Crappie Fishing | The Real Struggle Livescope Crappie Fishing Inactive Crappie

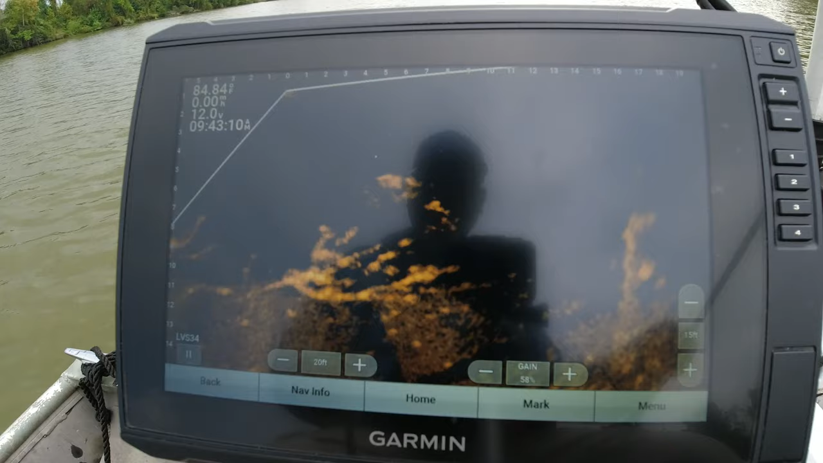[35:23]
He ain't wanting to do it, y'all. Let's go to the next one. Let's go to the next one. I see one over here on the stump. I'd rather stump than a lay down like that. There's two of them on that stump, actually.
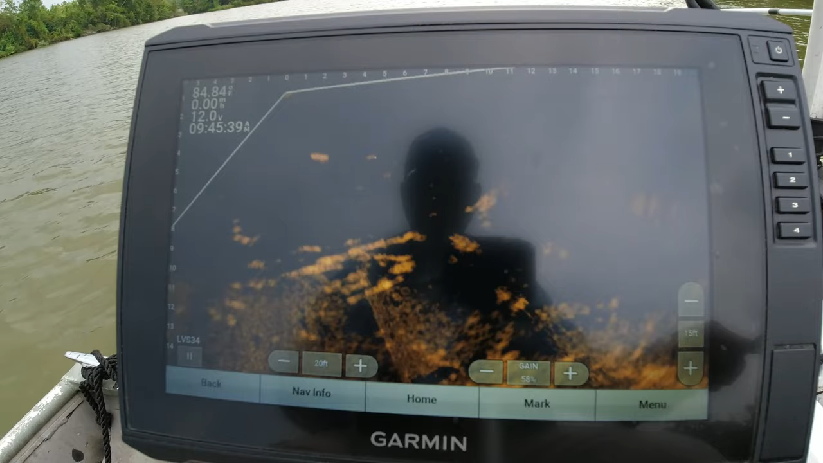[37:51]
On screen: water 84.84°F
Y'all hear the thrust on my troll motor, but this wind is sort of picked up on me out here, so come on. Ah, it's a good fish. It's a good one. I need to put some stank on it.
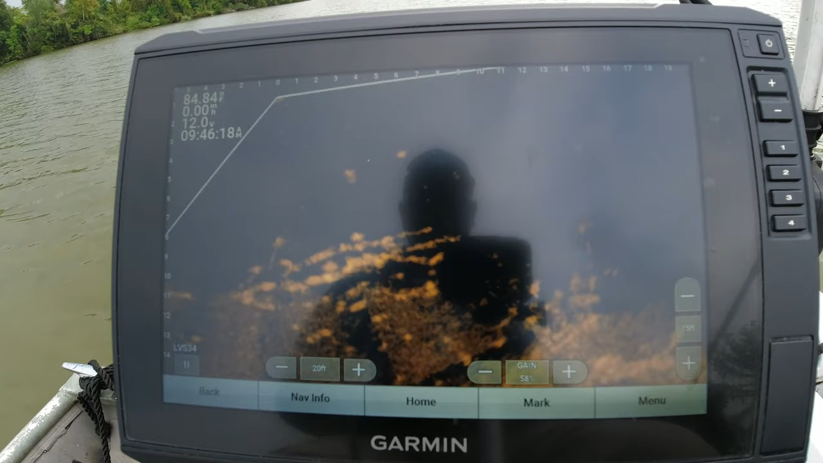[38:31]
Maybe I need to put, oh, these jokers here are so in there so thick. He darted at it, but that's all he did. Come on, fish.
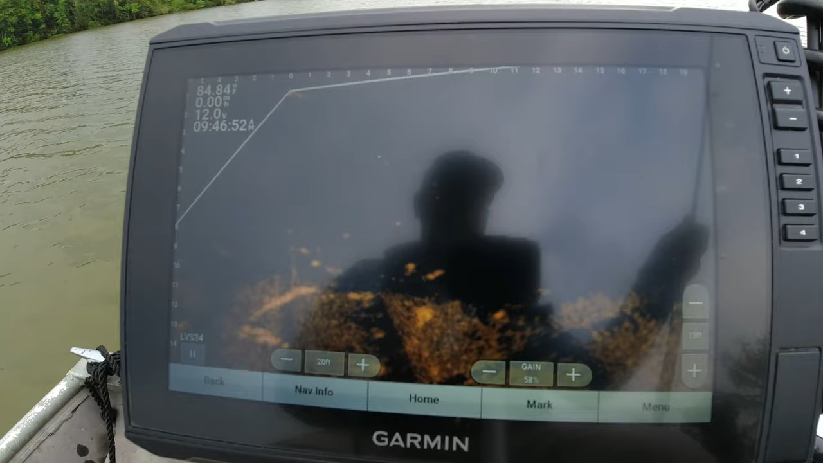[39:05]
Them ain't want to do nothing. On to the next. On to the next.
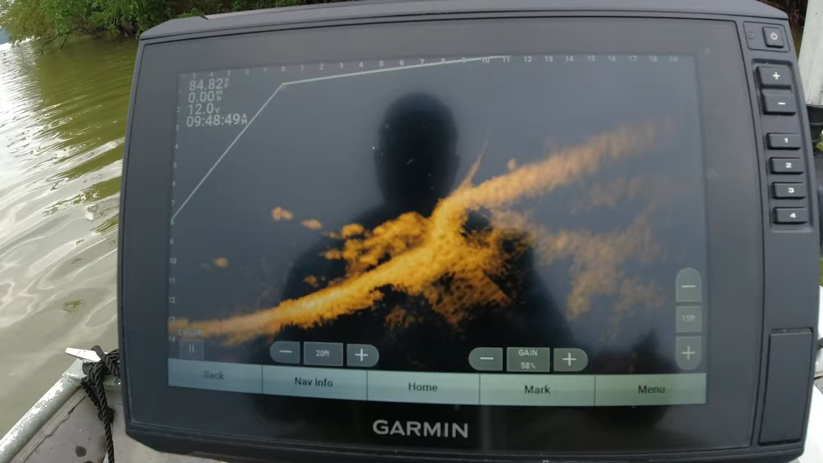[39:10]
Alright, got a few on this little bitty stick up. See if we can get lined up on them.
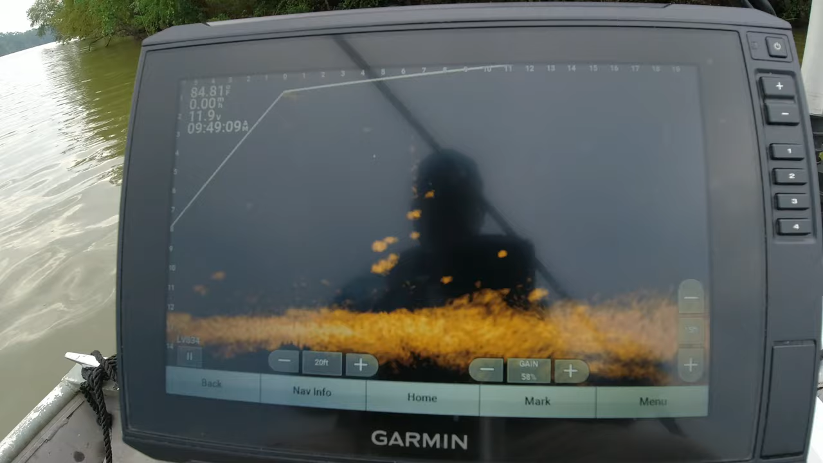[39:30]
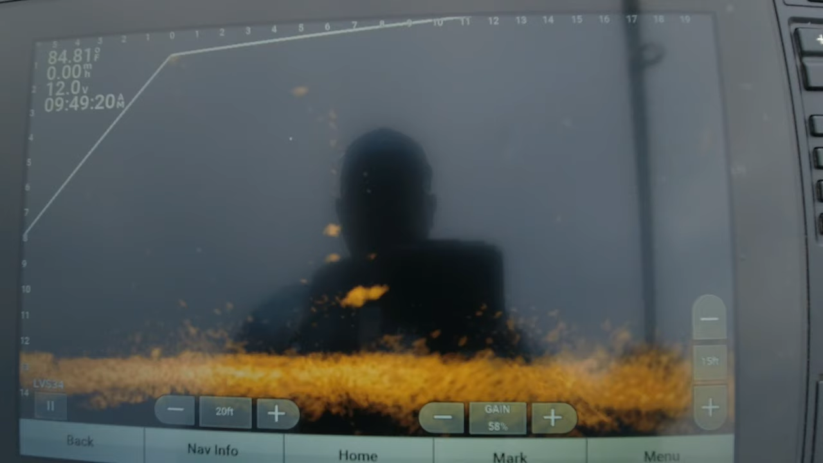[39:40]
On screen: water 84.81°F, speed 0.00 mph
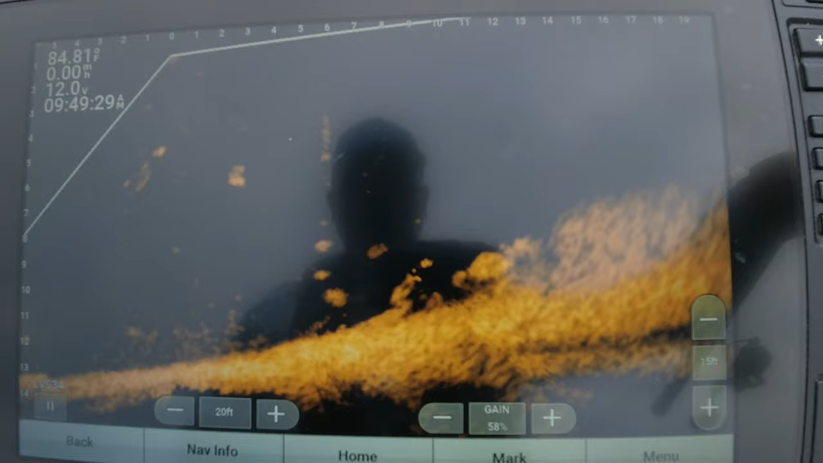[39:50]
Oh, you got to be kidding me, really? I mean, right at the top of the water, I'm getting to see them in everything. Them jokers are popping off. Small guy.
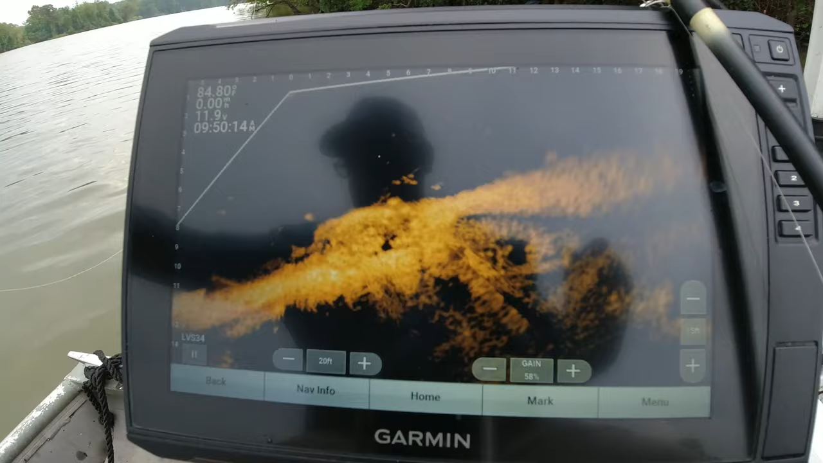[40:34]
I'll get this joke in all day long. But my theory on that is some small ones, they gotta kill it. The bigger fish, they don't have to kill it. Just a little bitty baby. Them small ones gotta kill that bait, so they gonna take it in and be crushing it up. Them big fish, they don't have to. They just barely nip it, you know. There we go. That's a better fish.
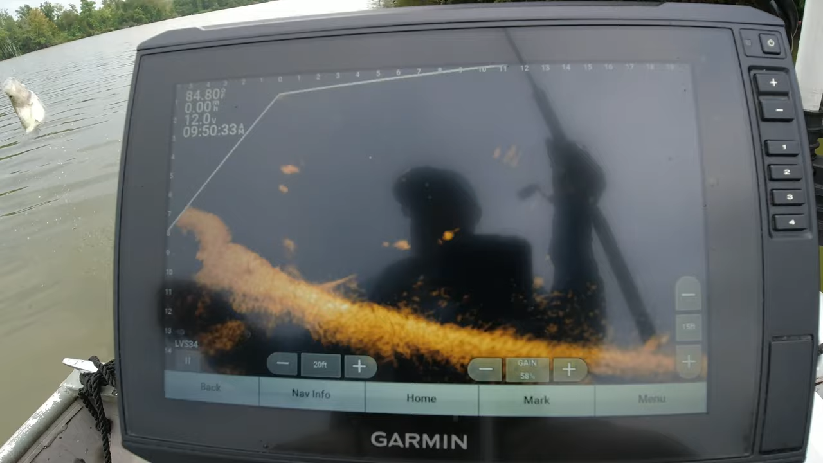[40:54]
Yeah, he's a keeper. 11-inch fish.
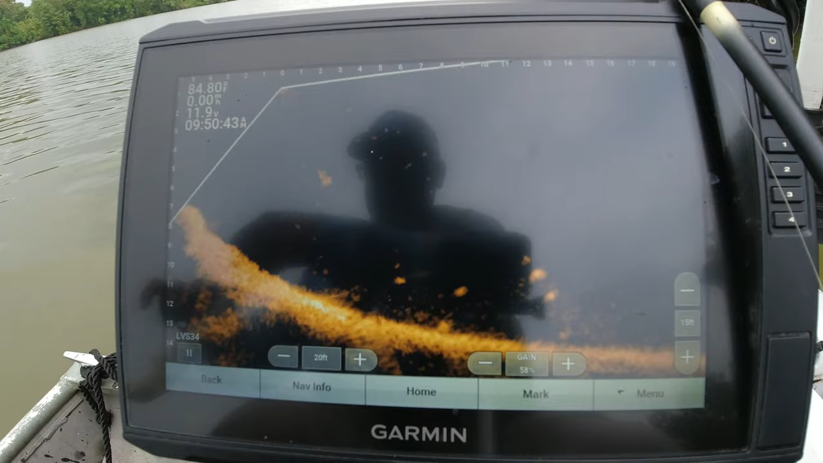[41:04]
He'll go for a good cause. Bam! Oh yeah, nice one. He makes the cut. Still a few more fish in there. They are stacked in it. They in it. See if we can entice them out of there.
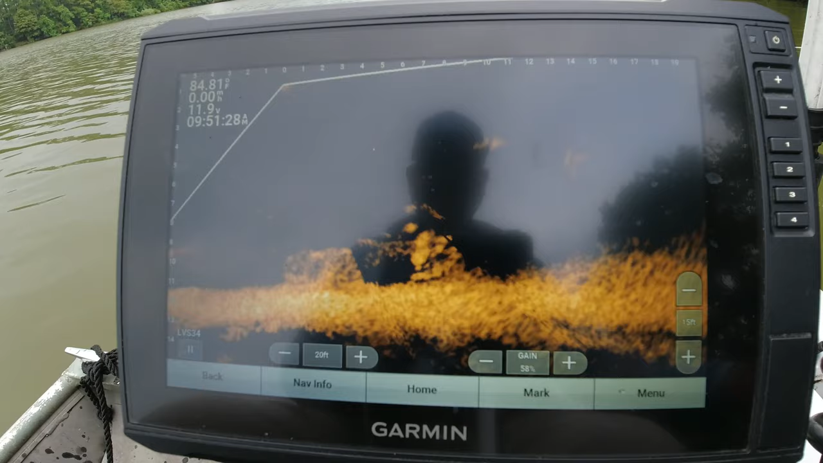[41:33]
On screen: water 84.81°F
Prefer not that itty bitty one. Come on.
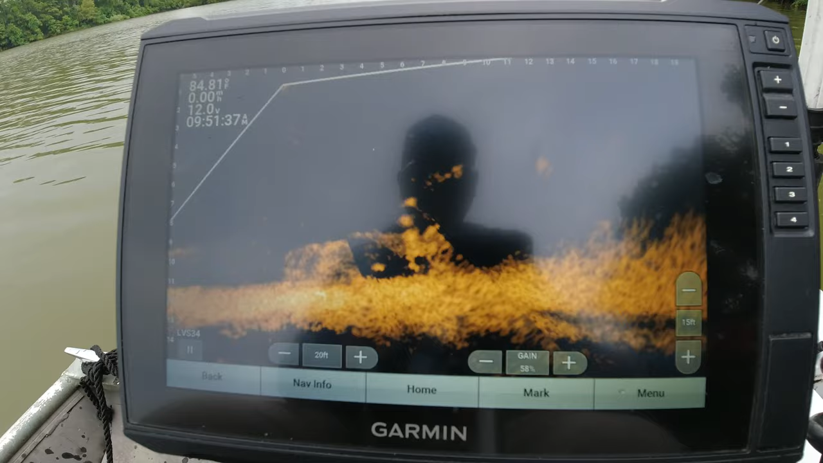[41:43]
There we go. That was a little bitty guy. But like I say, when they're stuck on that structure, really hard to determine their size.